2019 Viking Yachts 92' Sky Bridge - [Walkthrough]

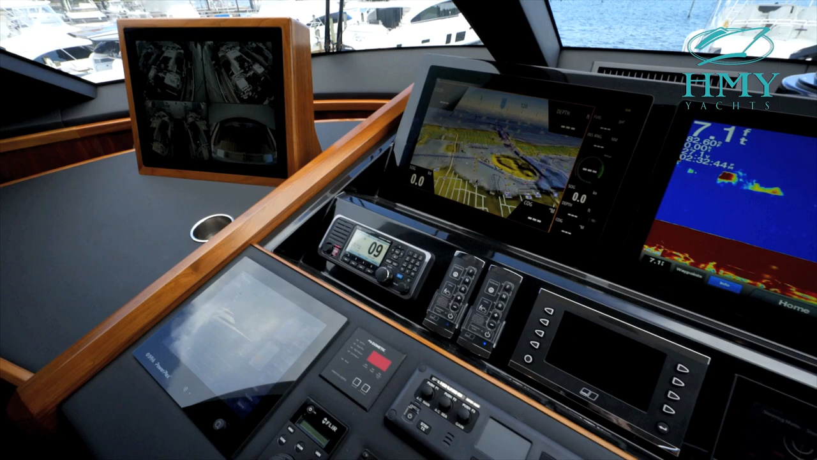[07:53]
Our main screens are five KEP screens that function as black boxes enable us to switch between plotter, sounder, radar, camera systems, whatever we wish to pull up at the moment.